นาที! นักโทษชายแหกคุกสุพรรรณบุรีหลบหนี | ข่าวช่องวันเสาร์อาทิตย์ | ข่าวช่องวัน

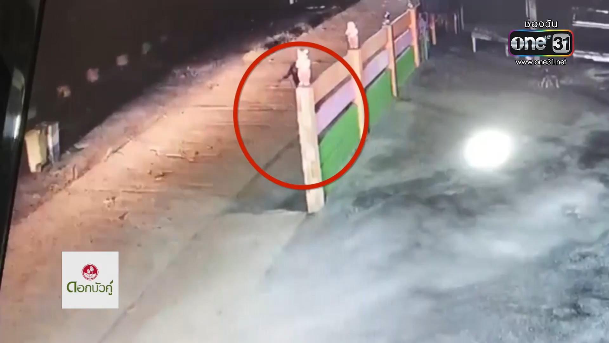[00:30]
บันทึกเอาไว้ได้ในขณะที่ในอาทิศกลิ่นขจรอายุ 25 ปีซึ่งเป็นนักโทษในกริยาเสบติด ที่เท้าของเขายังมีโซ่ตัวนติดอยู่เลยเดินอยู่ด้านหลังของโรงเรียนดอนคาวิทยา ค่อยๆ เดินแบบนี้นะครับ
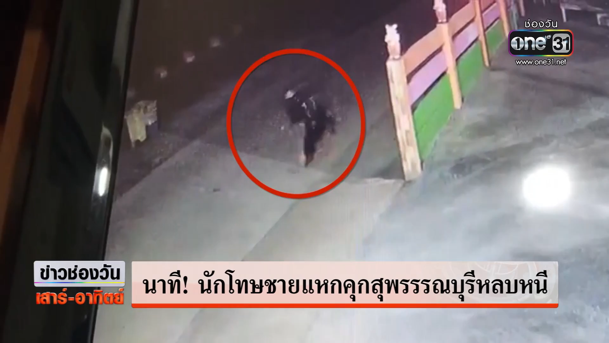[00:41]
ที่อูทองสุพันบุรี พรยายามจะไปขอยืมทรศัพท์มือถือจากชาวบ้านแถวนั้นแล้วก็อ้างว่าอยากจะโทษหายาด อันนี้เป็นหลักฐานสำคัญเลยนะที่ตำรวจสอพออูทองพึ่งจะได้มาก็ร่วมกันหลายฝ่ายนะครับ ทั้งฝ่ายปกครอง แล้วก็จะหน้าที่จากเรือนจำรวมถึงเร
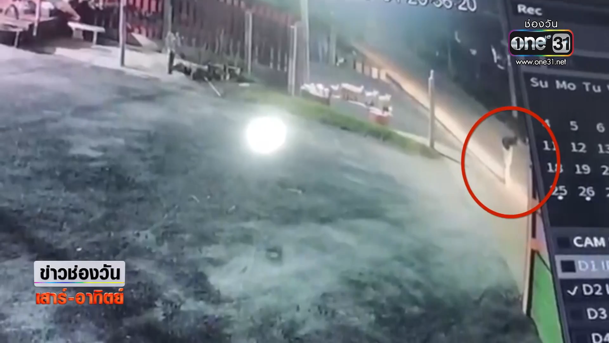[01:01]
ือนจำจังหวัดนักคนประถม ก็เข้ามาช่วยกันค้นหาที่จุดนี้ด้วยไล่ดูภาพวงจรปิดจนได้ภาพเหล่านี้มา ขอยืมทรศัพท์มือถือชาวบ้าน ก่อนที่ชาวบ้านจะขีมวตасัยผ่านไปเขาก็อ้างว่าอยากจะขอโทษหายาดหน่อย หลังจากนั้นพอไม่ได้ก็มุ่งหน้าไปที่ด้านในของลงเรียน d ค.